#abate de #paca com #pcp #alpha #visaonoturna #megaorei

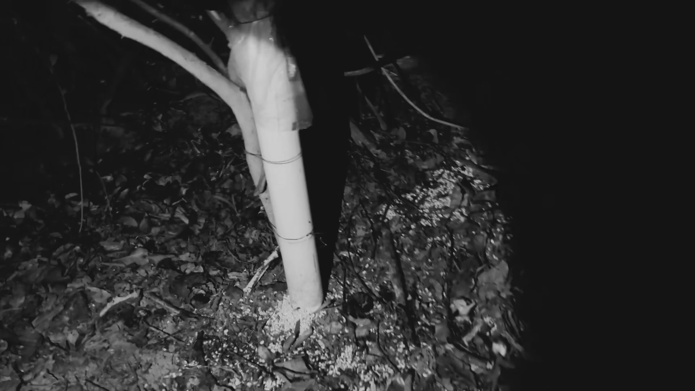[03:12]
Finalizando mais uma caçadinha, rapaziada. Opa. Vou olhar a ver se não tem cobra, né.
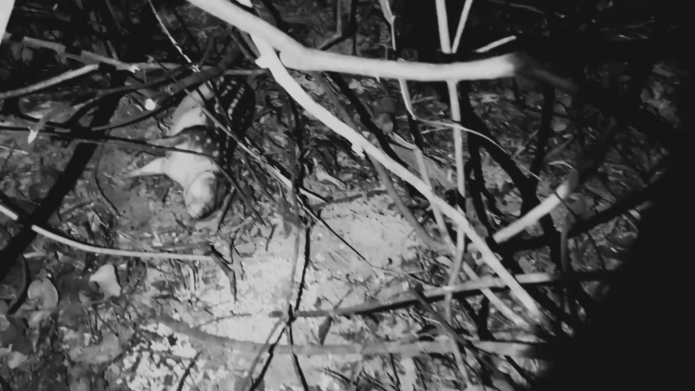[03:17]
Olha aí, rapaziada. O que rendeu aí hoje.
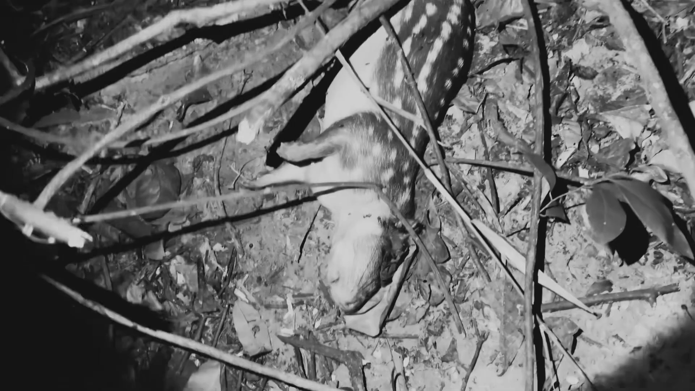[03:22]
Aí, bitela. Essa é grande, viu, rapaziada. Show. Feito garantido.
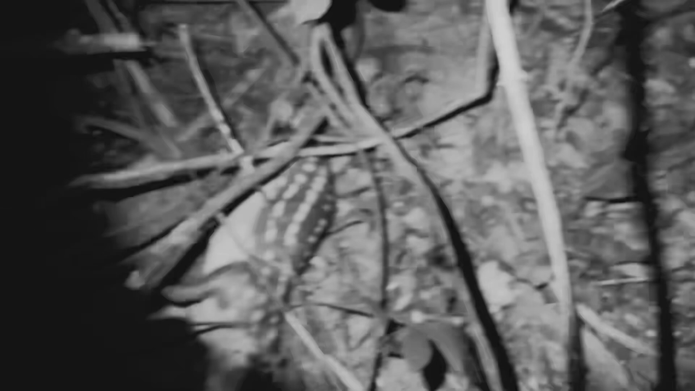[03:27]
Salvei essa. Tá vindo chuva. E eu já vou embora.
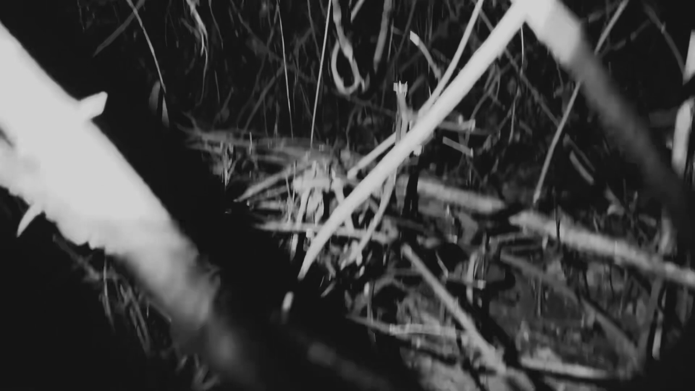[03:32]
Buscar o companheiro ali que ali não tem rádio, né, rapaziada. Esse aí. Tamo junto a nós. Deixa o likezão, rapaziada. Show de bola, hein. Olha o tamanho da bitela.
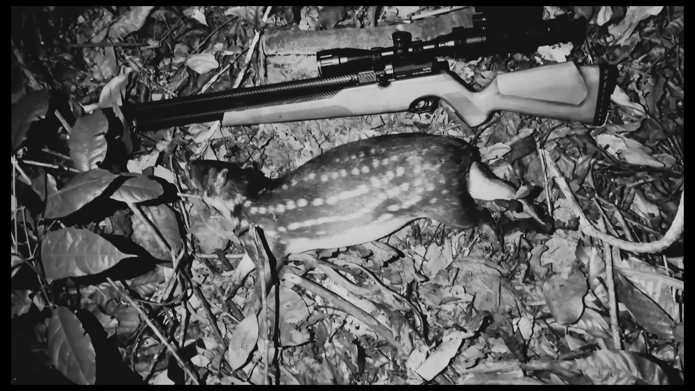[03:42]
Você tá doido. Quase o tamanho desse pingado. Essa é grande, hein. Show, maçada. Show. Não esquece de deixar o likezão e se inscrever no canal, hein.